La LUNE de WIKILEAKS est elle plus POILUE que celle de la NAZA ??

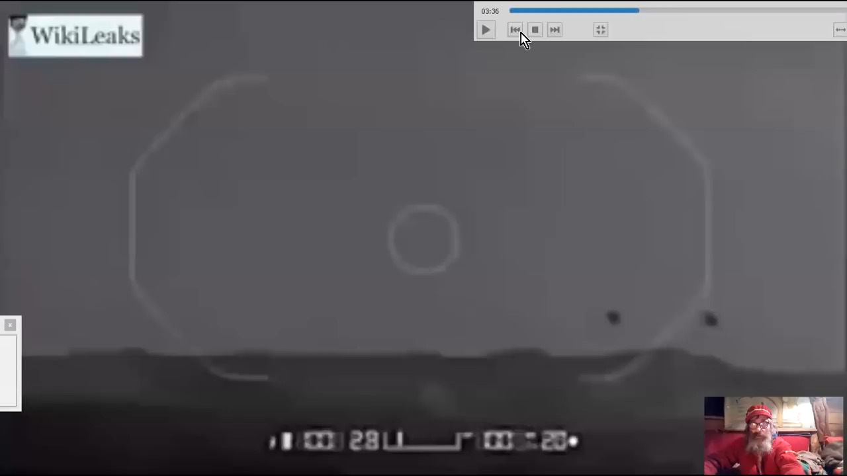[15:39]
C'est bizarre. Ils entrecoupent ces images d'hélicoptères, de l'alunissage, de la première vue de l'alunissage.
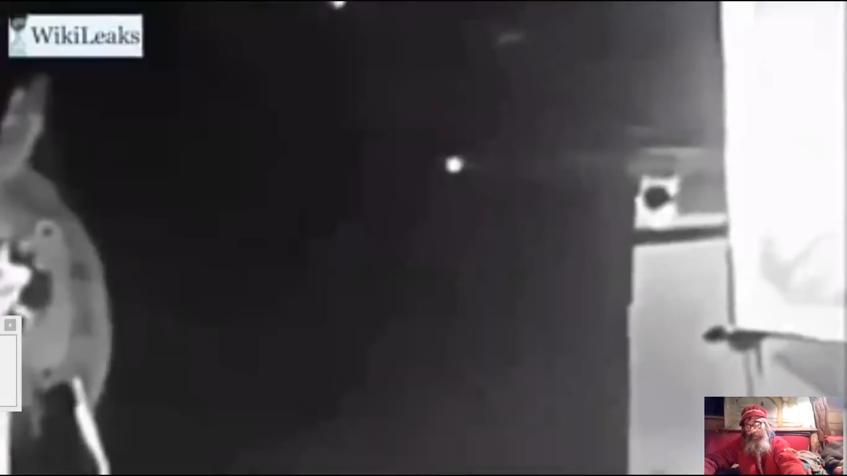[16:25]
Sauf que là, on a tous les écrans et le système